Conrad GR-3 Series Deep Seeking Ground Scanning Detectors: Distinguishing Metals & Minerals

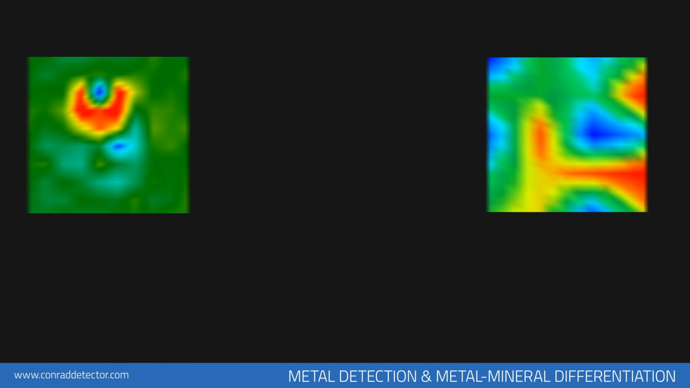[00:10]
It may be difficult to differentiate metals and minerals at first. In some measurements, you may take the minerals as reddish in color. You can see results corresponding to metals to your left and to non-metals to your right.
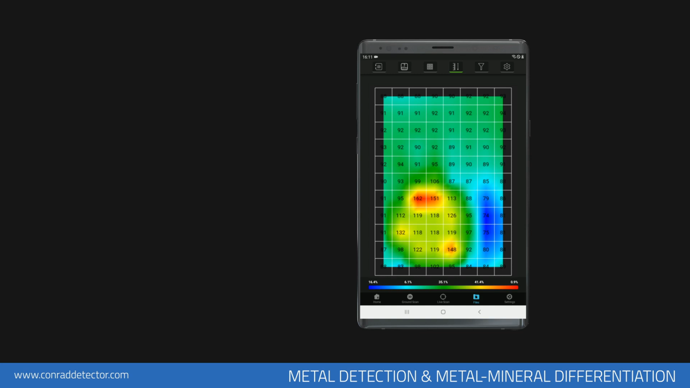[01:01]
There must be at least 15 units of increase on the graphic between the soil shown in green and metallic objects shown in red. For example, if the soil reading shows 200, for it to be a metallic object, the reading must be at least 215 in value.
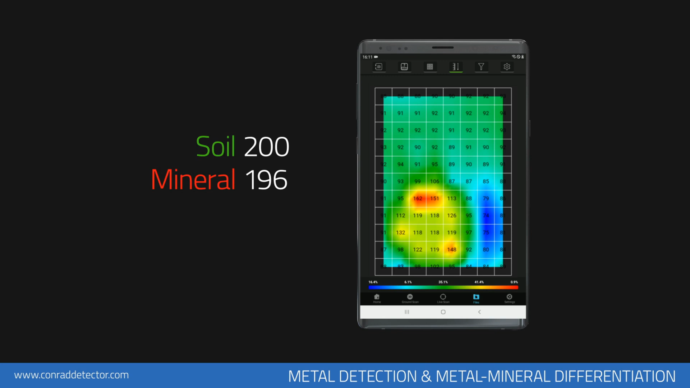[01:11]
If the difference is just a few units, it is a mineral. If there is a big difference between soil and magnetically susceptible objects, there is a high chance it is a cheap metal.
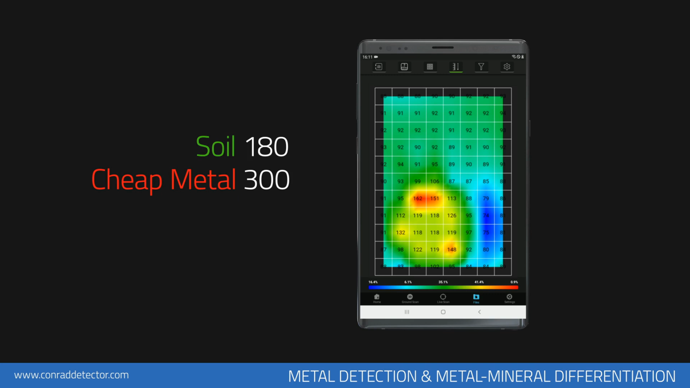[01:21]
For example, if the soil level is 180 units and the magnetic object is 300 units. Metal objects that have been buried in the soil for a long time can be detected more easily.
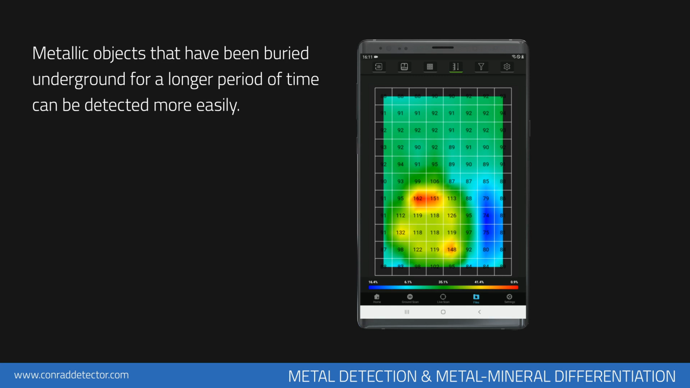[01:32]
Precious metals like gold and silver can only be detected if they are buried along with metals with magnetic susceptibility.